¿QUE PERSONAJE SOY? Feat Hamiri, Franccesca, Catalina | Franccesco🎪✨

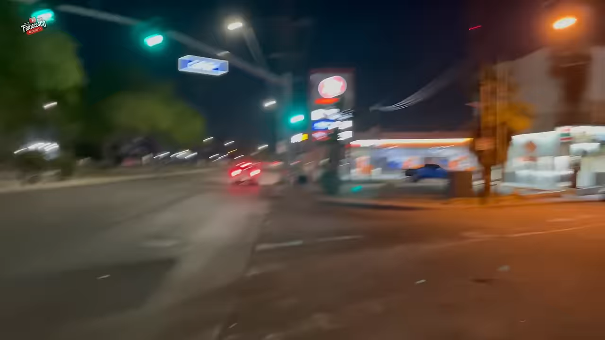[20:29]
¿Está el circo aquí como a cuántas cuadras? Dos, tres cuadras. Está el circo así, a la vuelta. Ahí es el Liverpool. El circo está ahí adelantito. Nos vinimos aquí cerquita. Ya dejé la camioneta estacionada.